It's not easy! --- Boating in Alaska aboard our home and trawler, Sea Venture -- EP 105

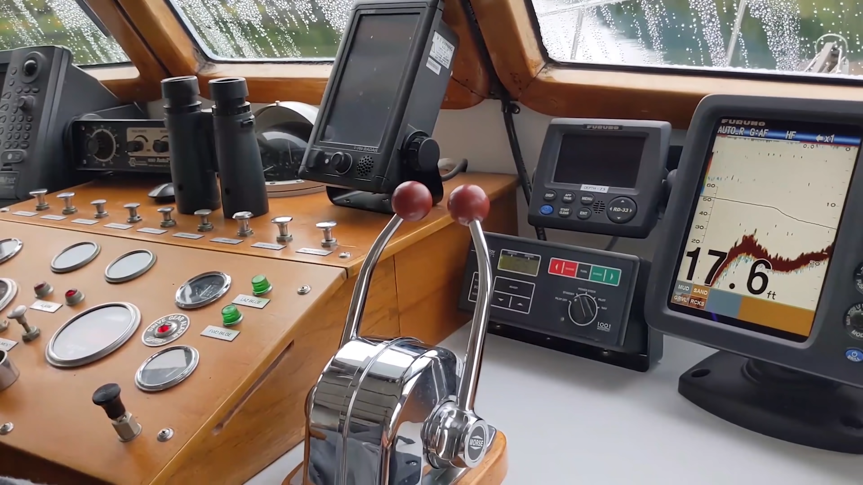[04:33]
On screen: depth 17.6 ft
we should be coming up on the shallow here pretty quick remember the depth sounder reading is the depth under
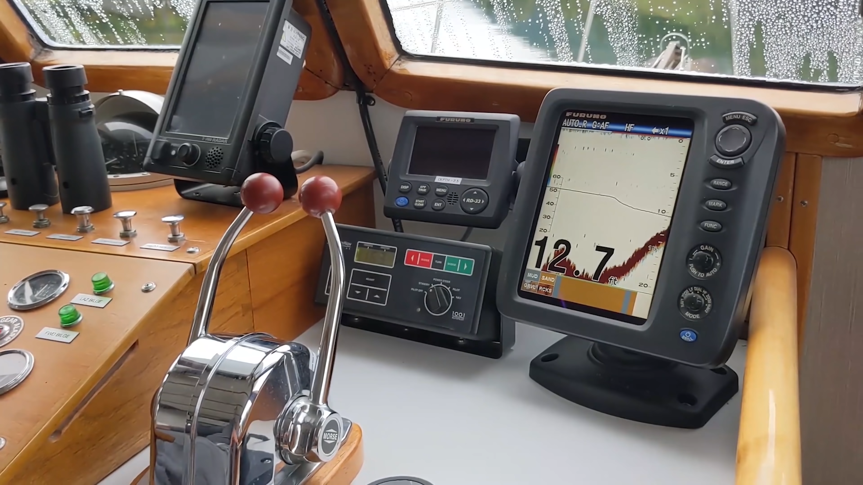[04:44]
our hall so it's offset so the actual water depth is
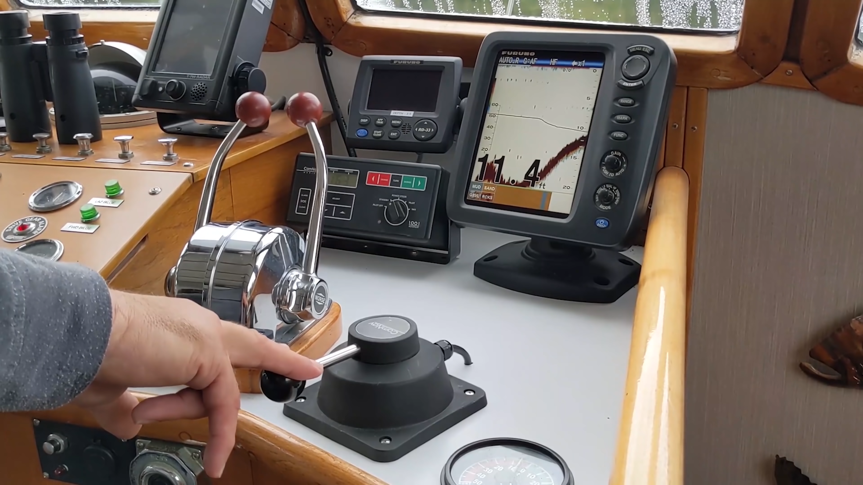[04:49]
six foot three inches more than shows on the depth sounder because that's how much water we draw here he is in his usual spot as
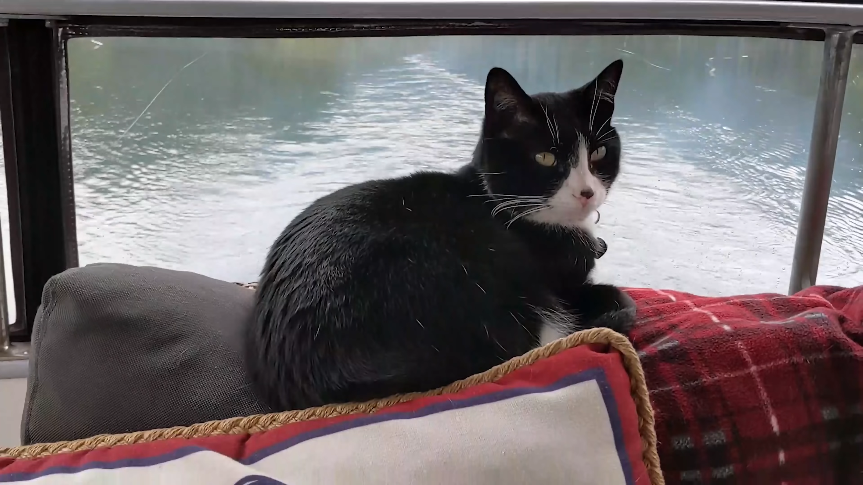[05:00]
we depart in anchorage right Barkley
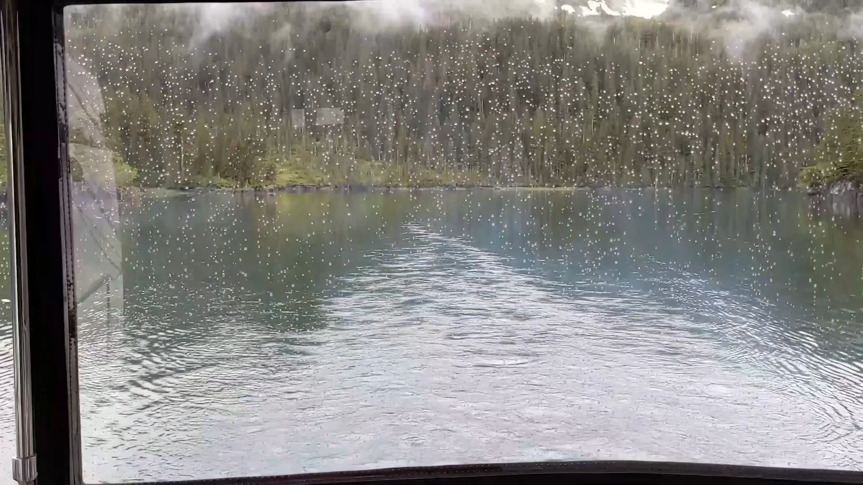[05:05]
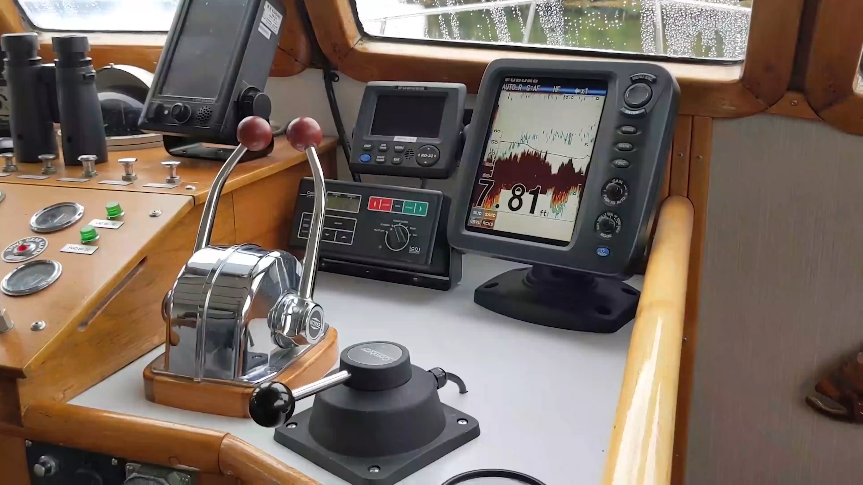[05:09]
look at all that water lots of water
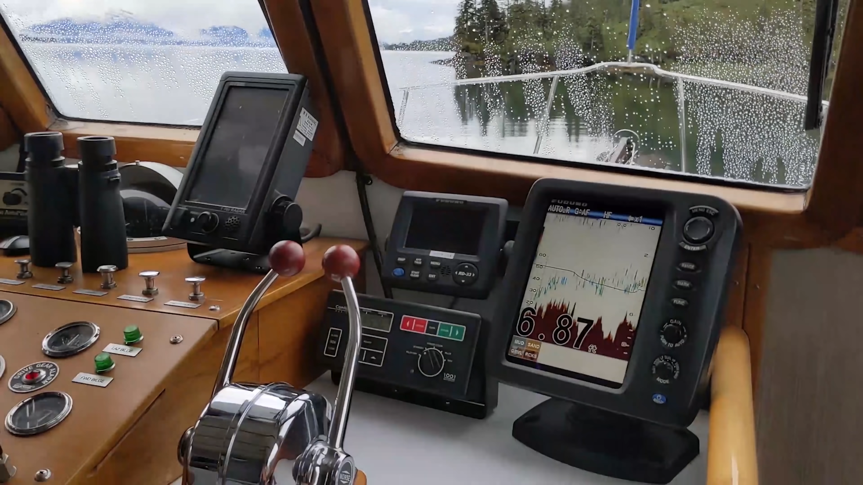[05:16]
so with six feet under the hall we have about 12 13 feet total water depth right